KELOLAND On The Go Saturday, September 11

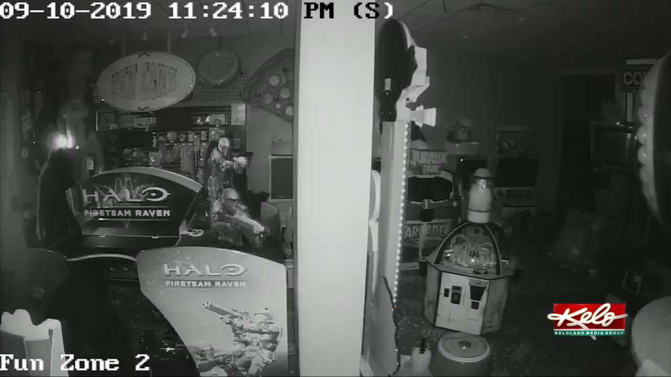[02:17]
for the night when the tornado hit surveillance video captured some of those terrifying moments.